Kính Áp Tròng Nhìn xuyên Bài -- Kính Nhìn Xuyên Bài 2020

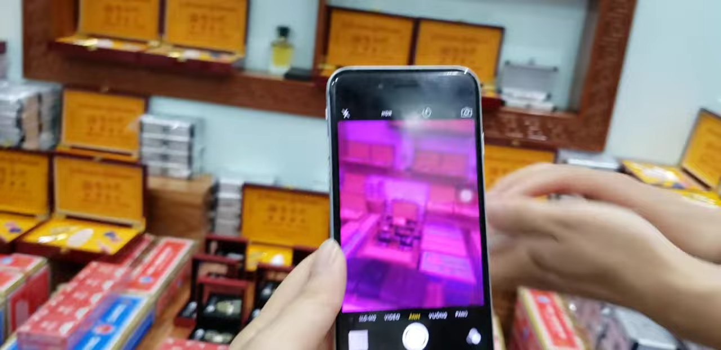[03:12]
tiếp theo này một con nữa này ở đây là con chín các bạn nhá con chín này thì nó không có dấu hiệu gì còn chí này nó chín bích chín bích các bạn nhá không có dấu hiệu gì là chín bích rồi đó tiếp theo này ở đây là con quy nhá có hai cái dấu tròn ở hai góc này con quy này con quy cơ các bạn nhá đó hình ảnh các bạn nhìn không quy cơ đây
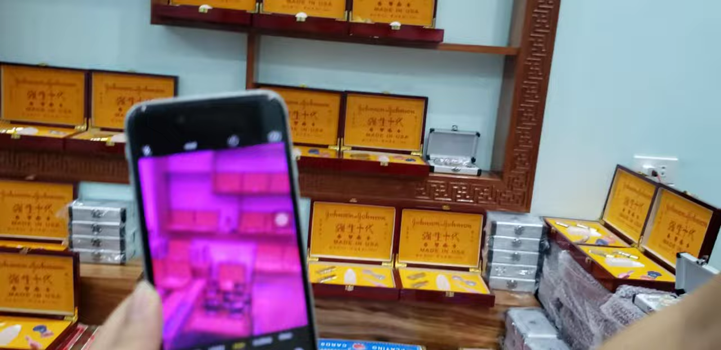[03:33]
này hình ảnh qua điện thoại qua cam 2 cam này rồi mà vẫn là sắc rất là sắc nét nhá bạn nhá thì là nhìn ở ngoài cực kỳ nét luôn bốn cơ này bạn nhìn tiếp tục này bốn cơ chuẩn rồi Ok đó một vài những cái hình ảnh đã tết thử cho các bạn về cái kính áp trồng nhìn xuyên lá bài nó bạn thấy